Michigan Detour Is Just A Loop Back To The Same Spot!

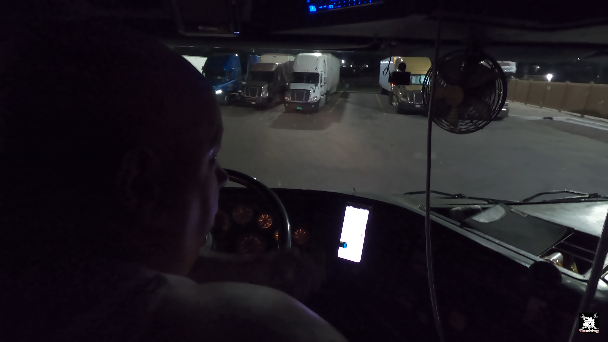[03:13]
Here off of Highway 23. Come in one of these weird positions where you don't know what to do because your situation is somewhat unknown. The road is closed south of this exit. There's just a detour sign.
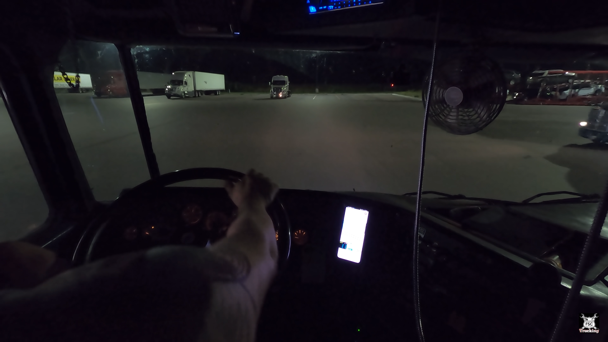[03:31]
You have no idea where that detour sign's going, what it's going to lead to, if the road's even legal to drive on. You can see the road, it's all polka dotted because it's closed. So we're just going to follow the detour sign and hope for the best. Good route, per se, to take.
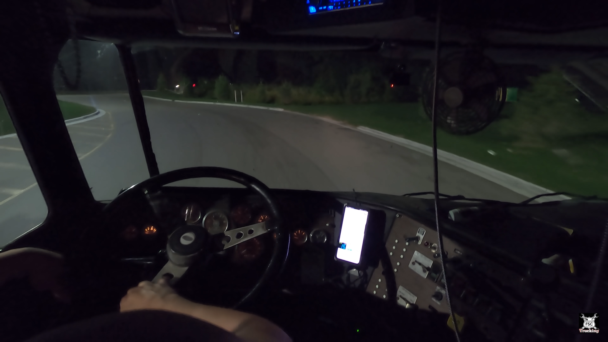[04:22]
There goes a semi right there, so I'm guessing he's gonna follow the marked detour. And it's really not well marked, it's just a sign at the end of the ramp that says detour.
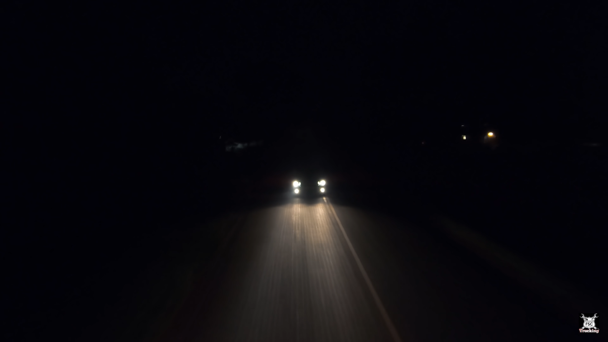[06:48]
See a lot of skid marks on that intersection there. Sounded good though.
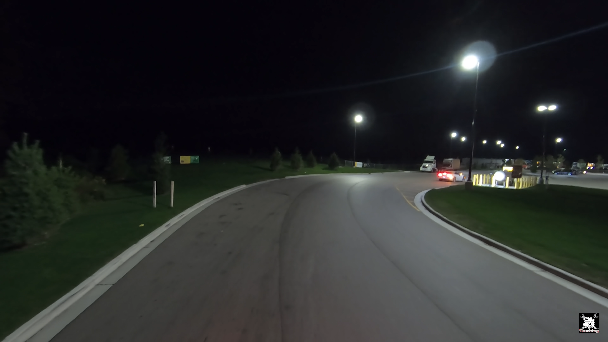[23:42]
Yeah, lady, you're in the wrong parking lot. Take a truck, be careful. That detour really ain't a detour. It's gonna circle you back. It'll take you an hour and you'll wind up on exit north. Wasn't a chicken truck anyway, it was a covered wagon. Come on, pizza boy, let's go.